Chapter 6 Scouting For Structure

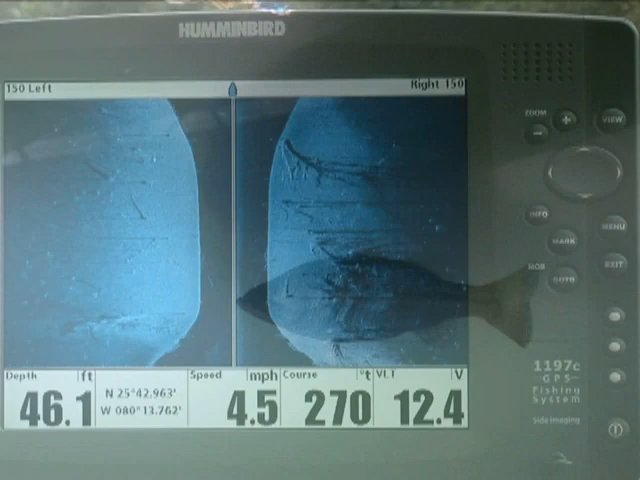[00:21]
On screen: depth 46.1 ft, speed 4.5 mph
When scouting a location, you can choose to scan as much area as possible.
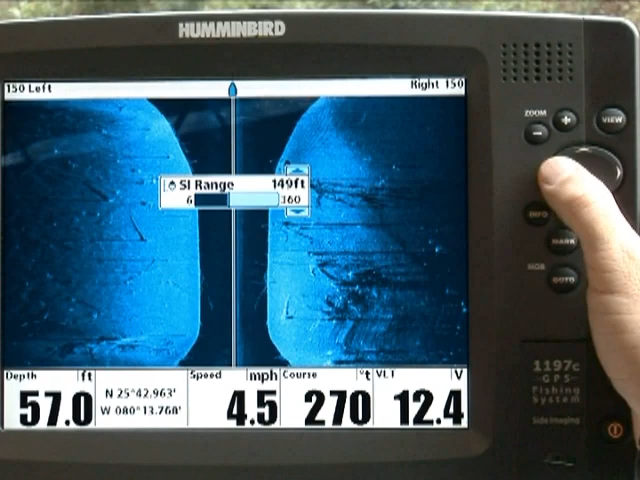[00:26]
On screen: depth 57.0 ft, speed 4.5 mph
Press Menu twice to select the side imaging range.
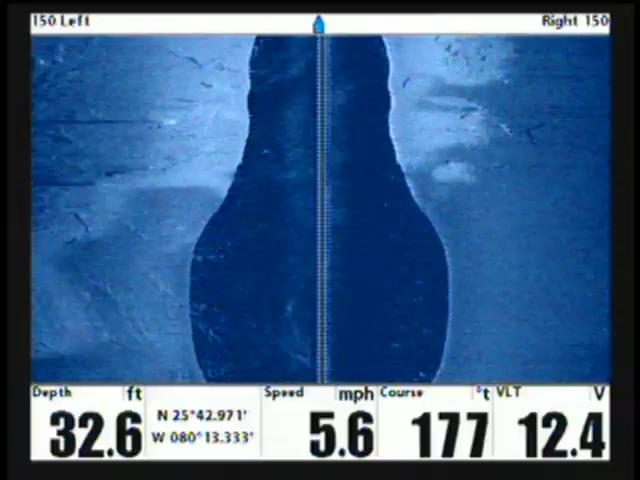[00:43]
On screen: depth 32.6 ft, speed 5.6 mph
To save the location of something you've seen on screen that's not directly under your boat,
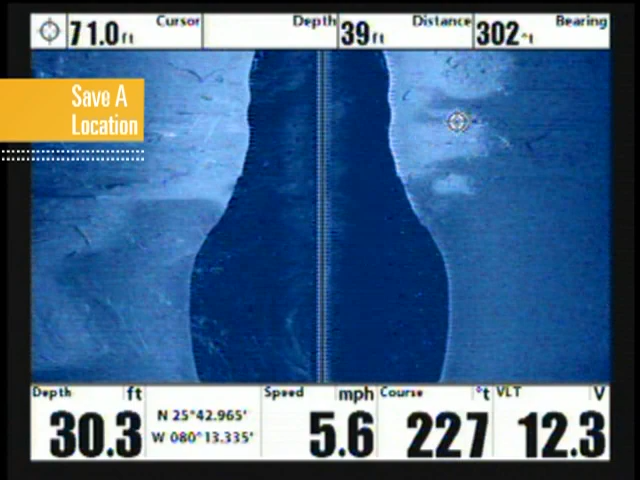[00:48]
On screen: speed 5.6 mph
simply scroll the cursor to that point, then press the Mark key.
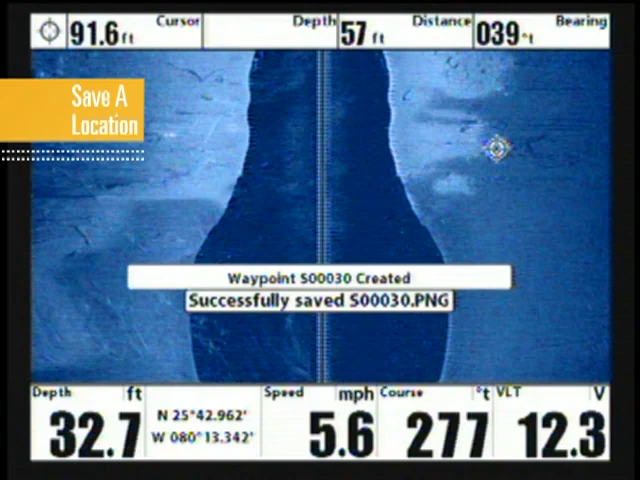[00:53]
On screen: speed 5.6 mph
This not only saves that specific location, it also saves the depth at that location.